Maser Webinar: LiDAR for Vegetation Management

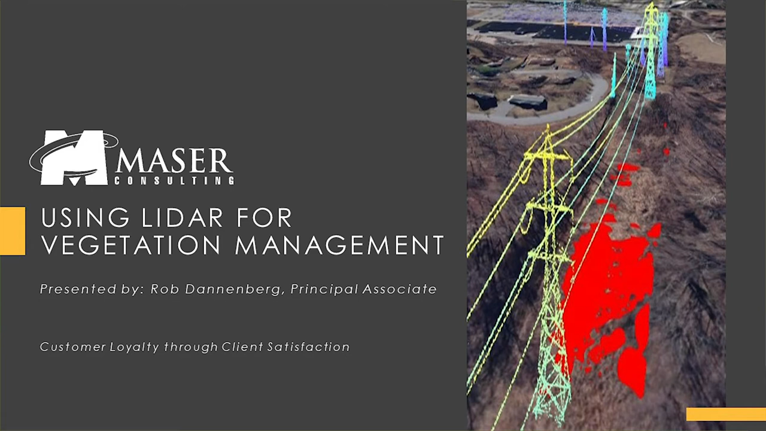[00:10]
Thank you for joining us for our discussion about using LiDAR for vegetation management. This is our 14th presentation in a series of informational webinars that Mazer is very proud to present. Today, I'll be talking about using LiDAR for vegetation management. All right, my name is Rob Dannenberg, and I'm the discipline leader for unmanned aviation for Mazer Consulting. But today, we're going to discuss what is LiDAR, the benefits of using LiDAR for vegetation management, and data collection for tree trimming as an example project workflow.
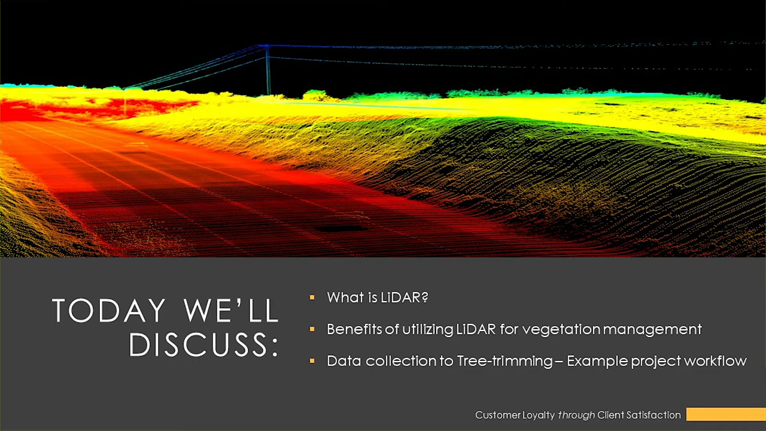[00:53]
Obviously, LiDAR for vegetation management can go several different directions. We're going to keep this at a relatively high level, so it applies to the most of the audiences we can. But if you have any questions, please feel free to ask them, and we'll address those at the end.
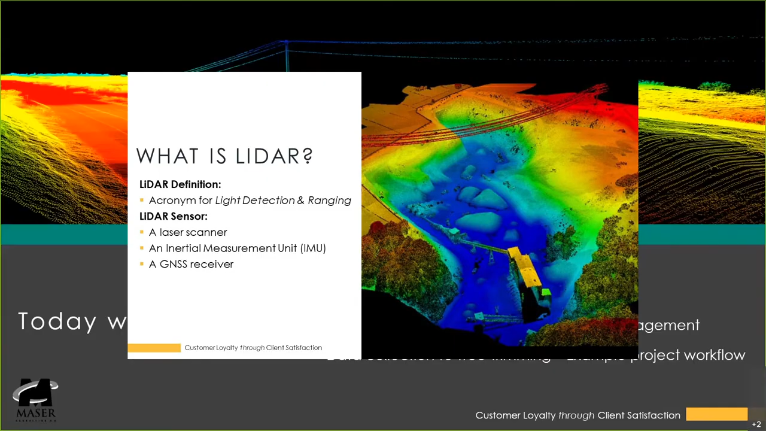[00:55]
So first, what is LiDAR? Well, LiDAR is an acronym for light detection and ranging. It consists generally of a laser scanner, and because we're going to be talking about a mobile LiDAR type device, an inertial measurement unit and a GNSS receiver. That basically lets the LiDAR know where it is in space and can calculate the distance and ranges from that. LiDAR is an active measurement system based on time of flight as opposed to photogrammetry, which would be a passive system.
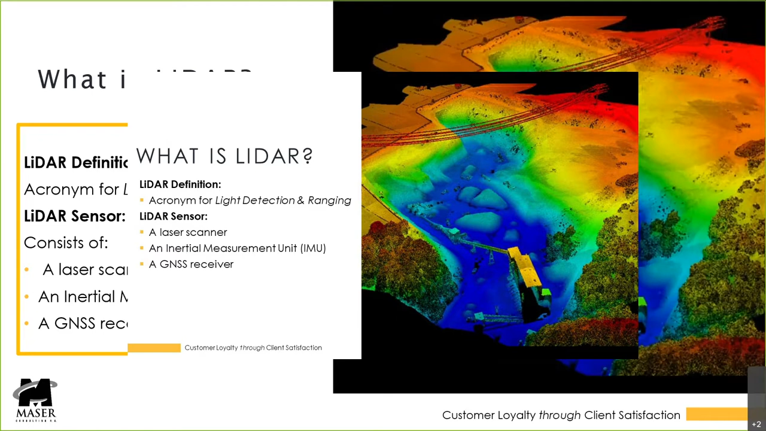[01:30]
One of the advantages of LiDAR is the multiple returns per pulse, and it can measure from treetops to the forest floor through vegetation with penetration. There's many different ways to employ a LiDAR sensor.
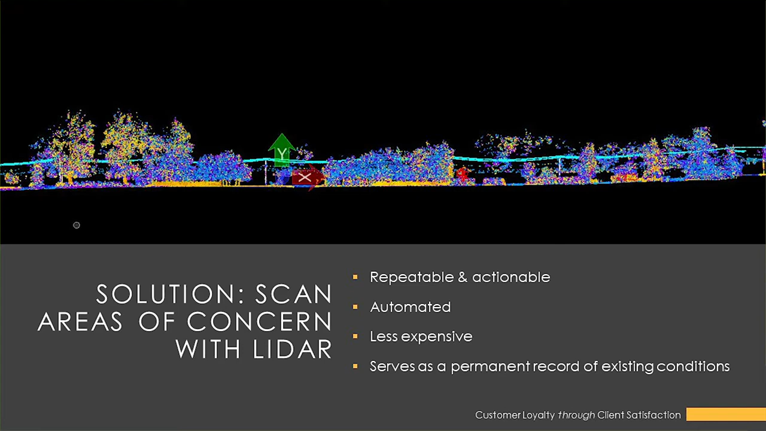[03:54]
And it can also serve as a permanent record of existing conditions at any point in time. So whenever you collect this data, not only are you collecting information for vegetation encroachment, you're getting additional information on your lines. So one example of additional information you can collect is actually modeling the power lines and the poles. As I'm sure everyone on this webinar is aware, poles change, lines change. As maintenance happens, lines get replaced, you know, or poles need to be replaced and everything. Some of that position changes. Also, the sway and the sag of the line.
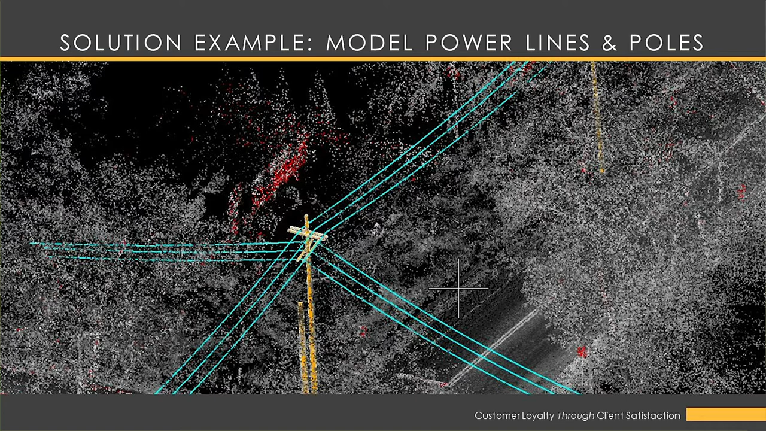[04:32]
So the actual power line is going to change its dimensions of where it is, depending on what the weather is, what the wind is, and what the load going through that line is. And understanding those conditions basically will give you the parameters for how close vegetation should be to your line before it could cause issues of reliability of that line. So here's a small video just identifying encroachments.
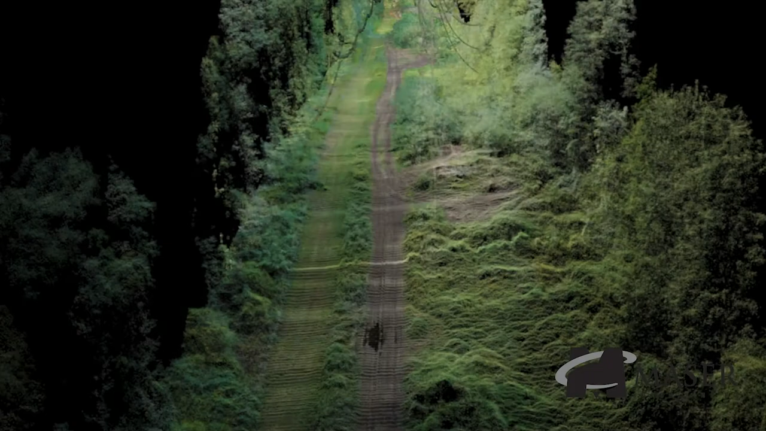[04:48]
So as you see, this is just a colorized point cloud flying down the line.
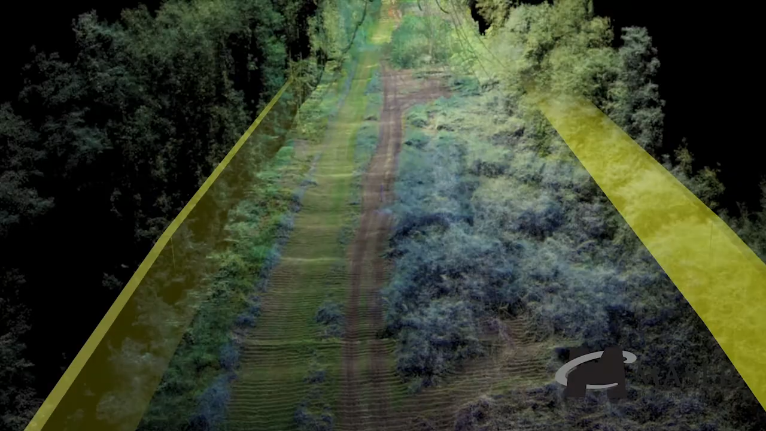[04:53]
The yellow boundary is the right-of-way barrier.
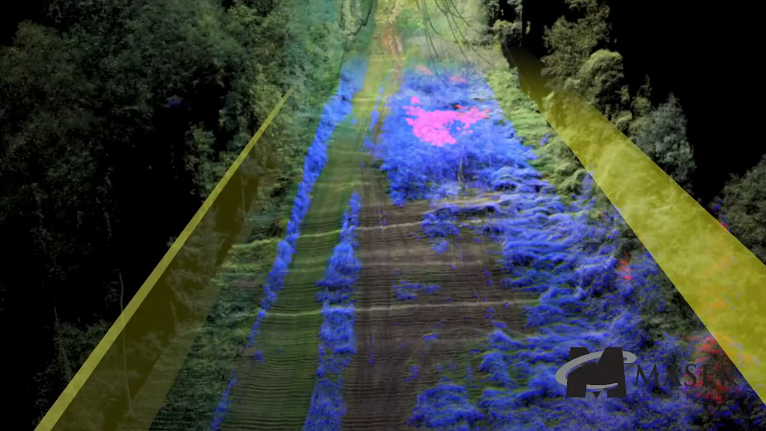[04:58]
The blue shaded lines are possible at-risk encroachments, and the red or purple color lines are actual
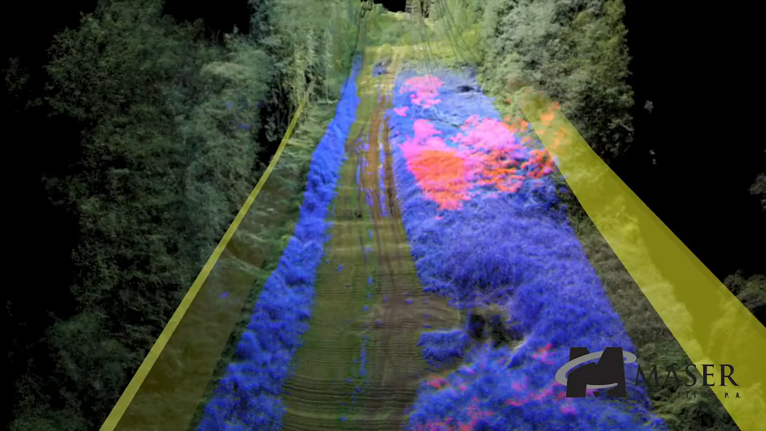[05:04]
encroachments that are causing a risk to the line at this time.
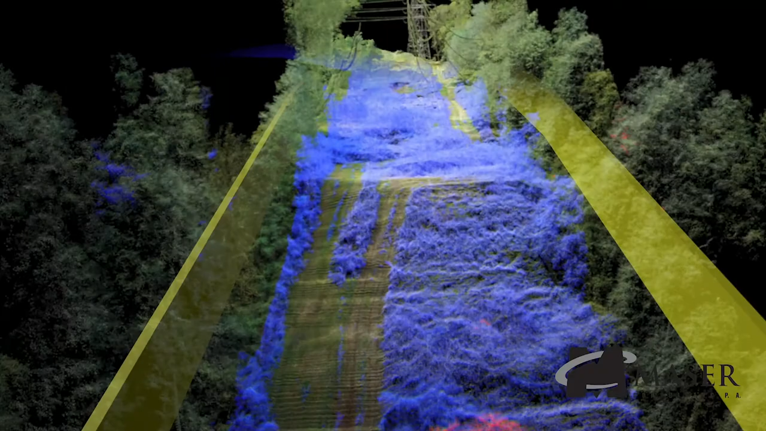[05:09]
This was an automated classification based off of center of the power line.
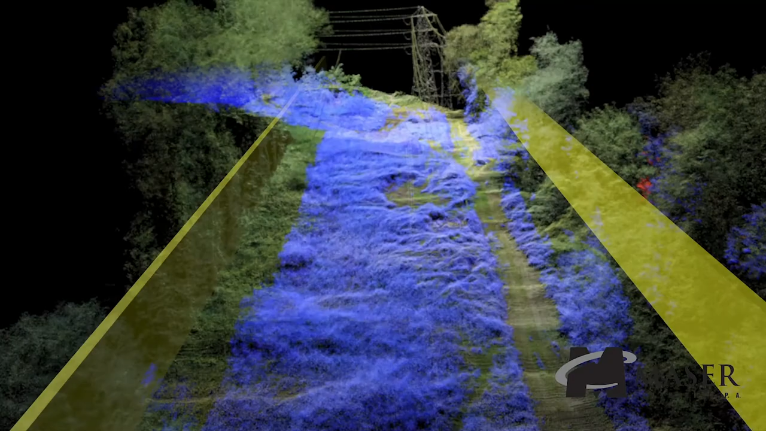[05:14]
And these measurements can be dictated for specific KV of lines, specific height of lines, or specific types of vegetation.
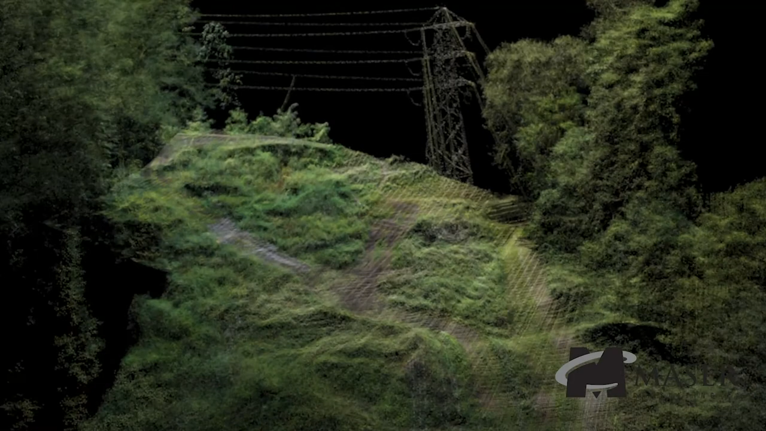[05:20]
This is just an example of what we used for a specific project.